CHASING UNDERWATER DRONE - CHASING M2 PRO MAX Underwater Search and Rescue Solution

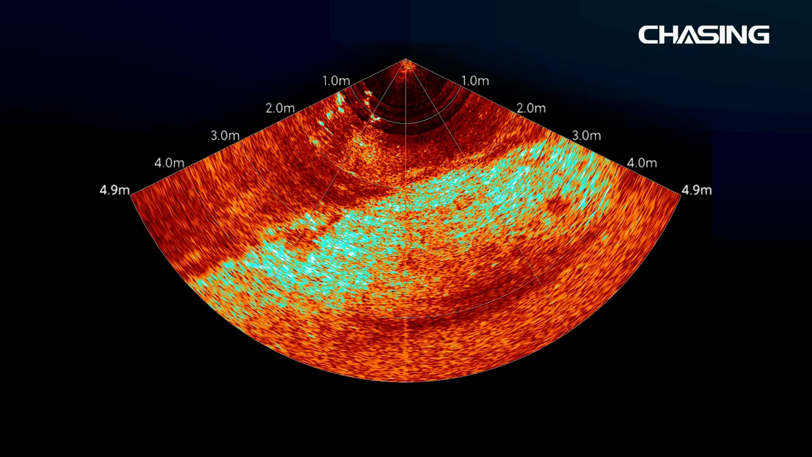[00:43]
which can perform a preliminary search for
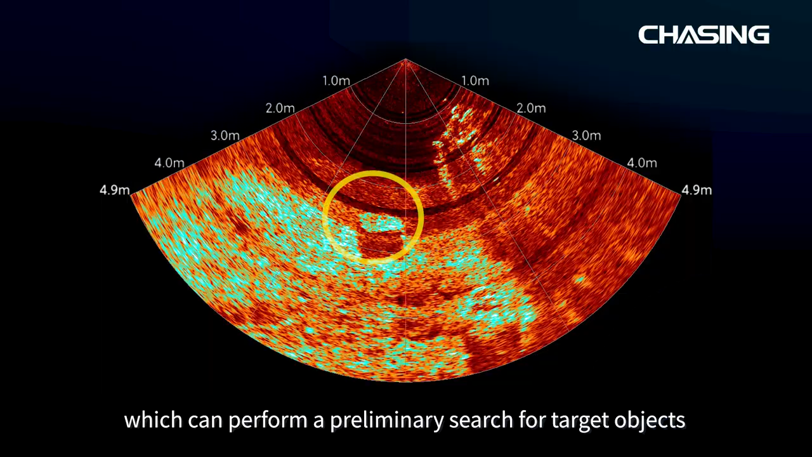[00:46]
target objects on a large scale in complex waters in advance.
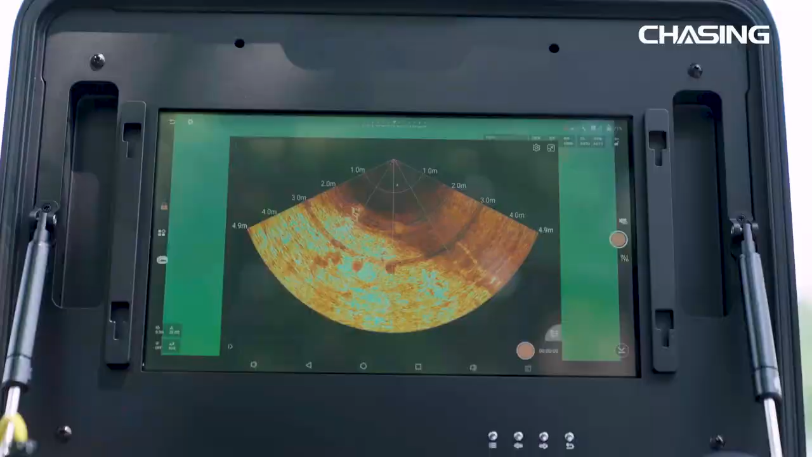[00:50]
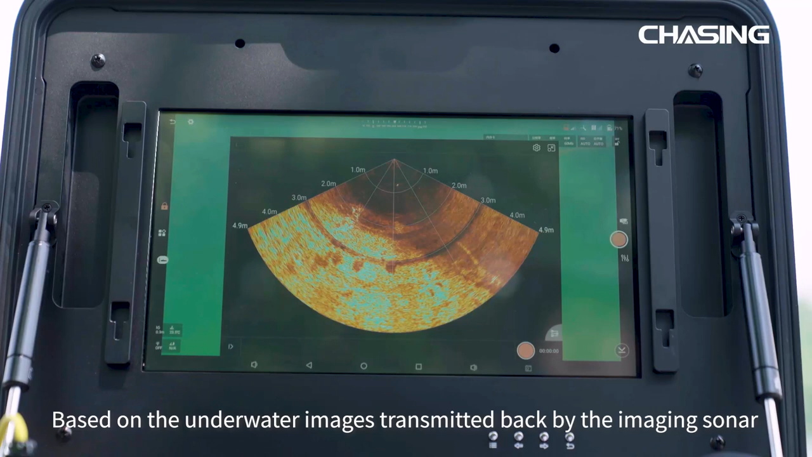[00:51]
Based on the underwater images transmitted back by the imaging sonar,